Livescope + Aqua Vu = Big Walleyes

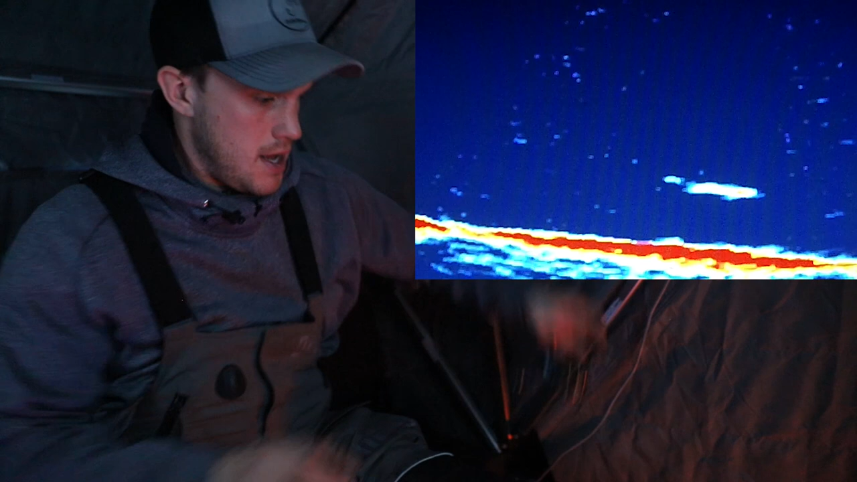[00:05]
whoa that fish I was just turn here around
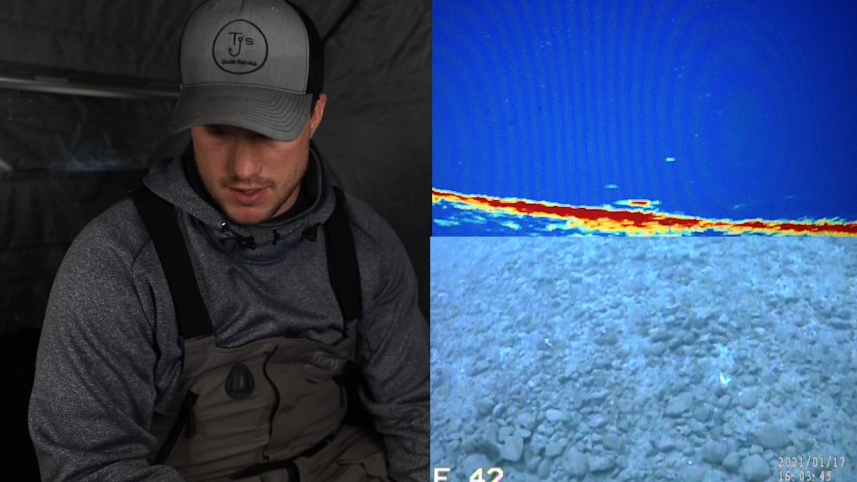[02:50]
the camera see if we can see what it is it is a walleye come on come on oh there he is that was lucky wow what a yard sale that one came in and bit nice there
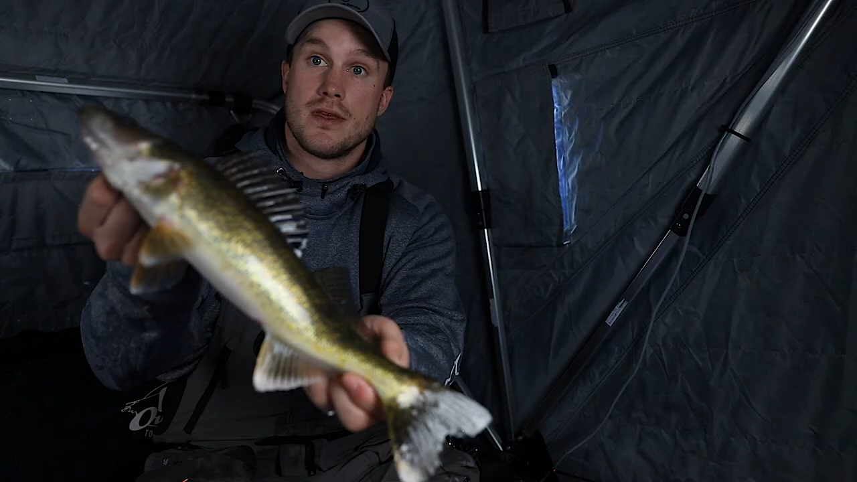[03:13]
we go nice eater size walleye I don't need fish now so I'm going to be sending this one back down
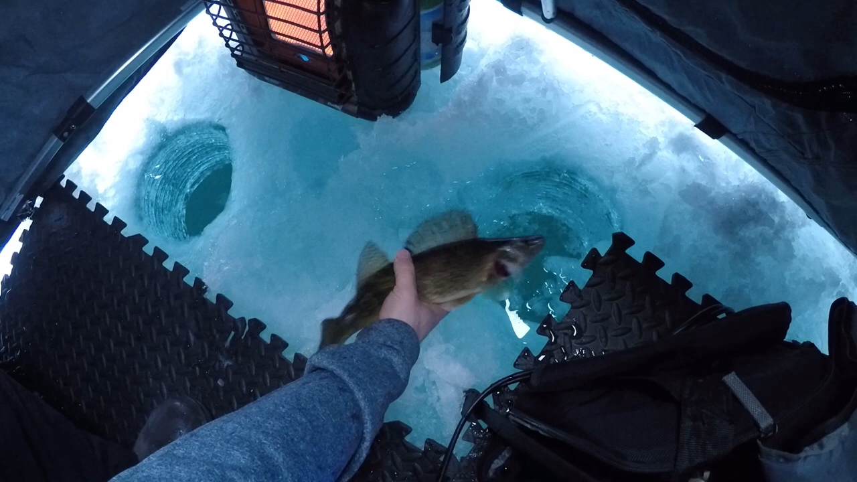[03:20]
awesome
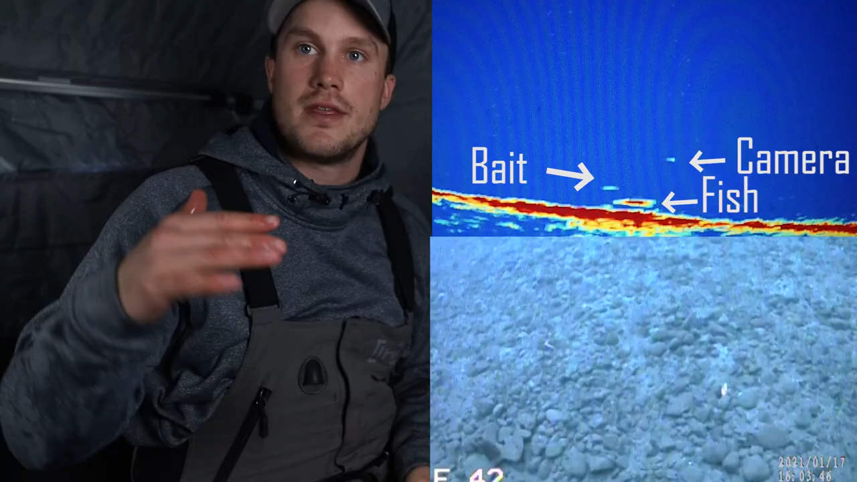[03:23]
that one came through right underneath the camera so I could see it on the live scope but I wasn't able to see it quite yet on the camera sure enough once we able to see it in the frame of the camera came up bit just perfect I had something goofed up with my bail so I set the hook and it kind of flipped open a
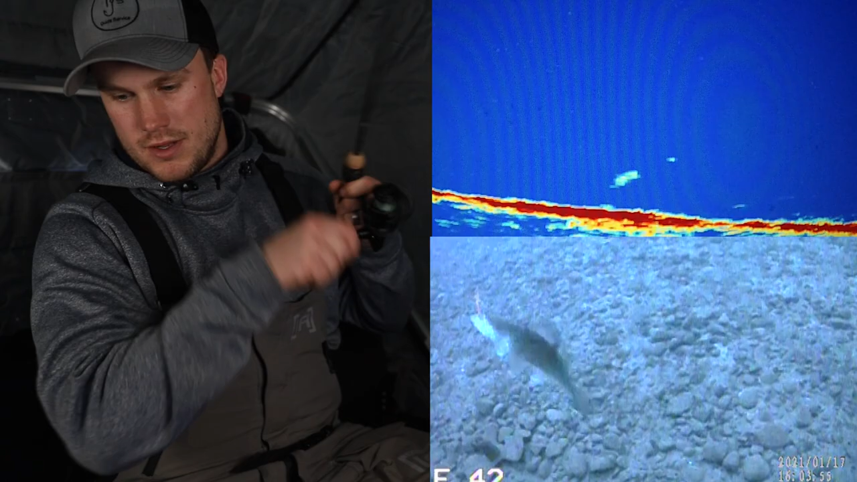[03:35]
couple times but luckily that fish was still on there I did almost everything I could not to catch that fish but sometimes better to be lucky than good and was able to get that
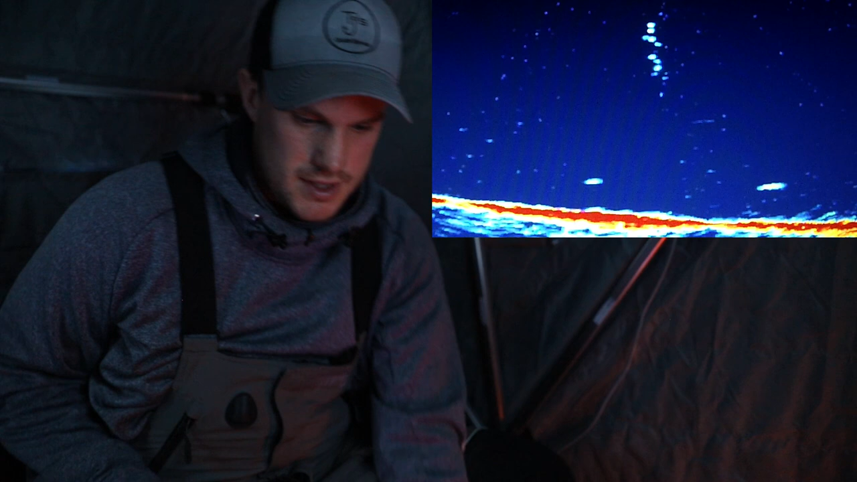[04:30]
something coming cruising in here right as I was pulling up the cap geez this thing is flying this thing is flying in and then just stopped wow see if we can get that thing to turn
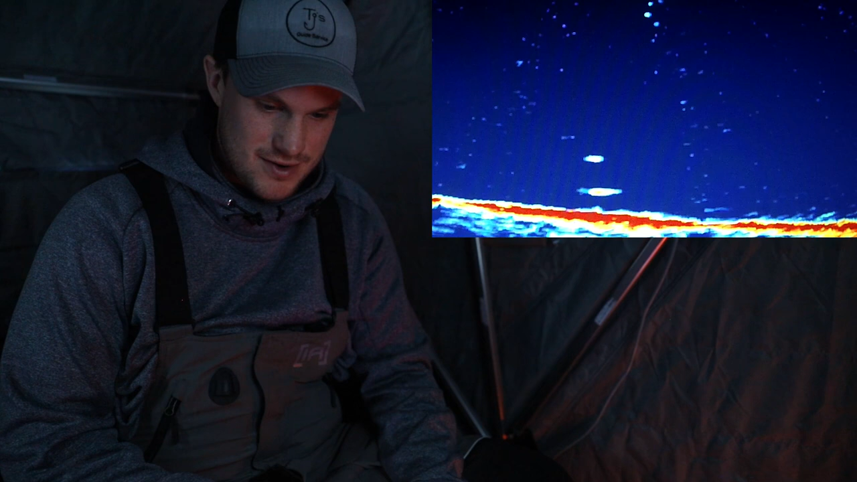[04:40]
man just making circles down there oh there I think
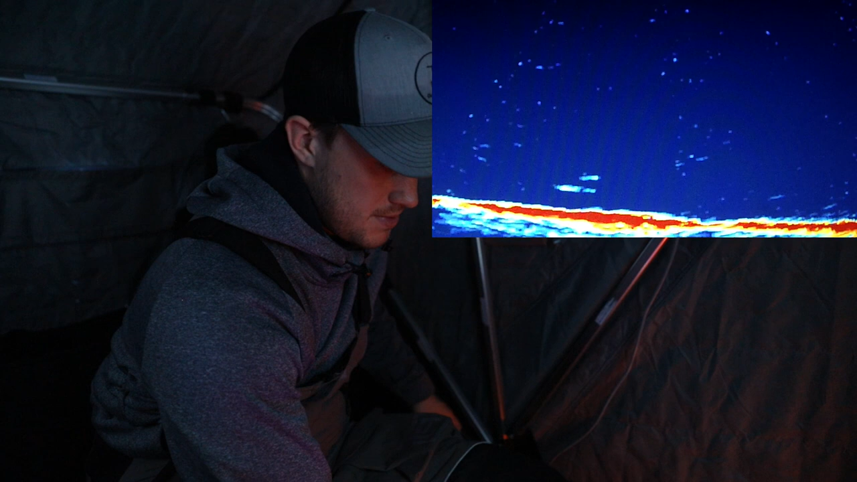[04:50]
a bit on the life get on my minnow a little bit of time there we go
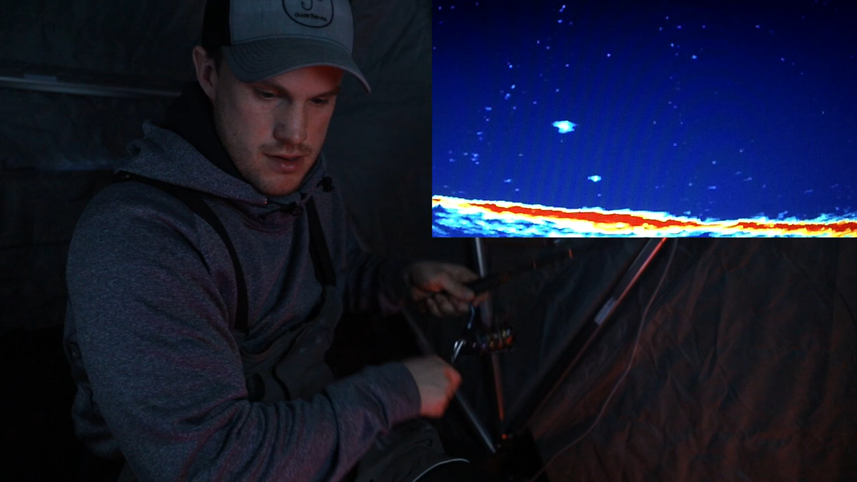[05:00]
just needed that a little bit slower presentation of the dead stick geez nice fish
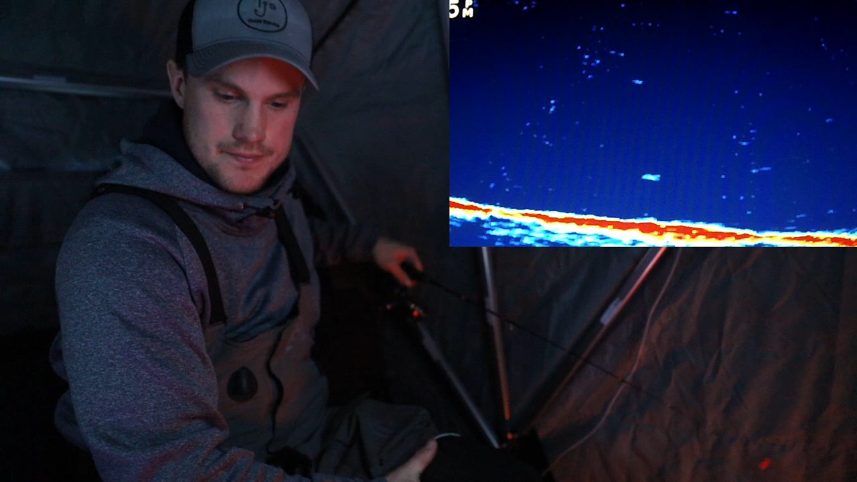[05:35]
whoa that fish I was just turning around to get I don't know if this is a pike or what I was just turning around to get go plug in some lights I think I might have my other line tangled
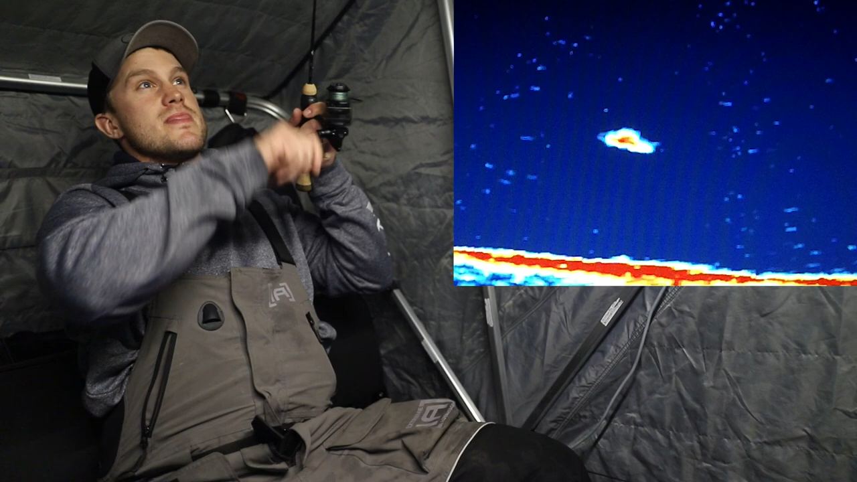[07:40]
there it bit there we go oh it got up man I got some good hooks into him too it definitely wanted to keep chasing that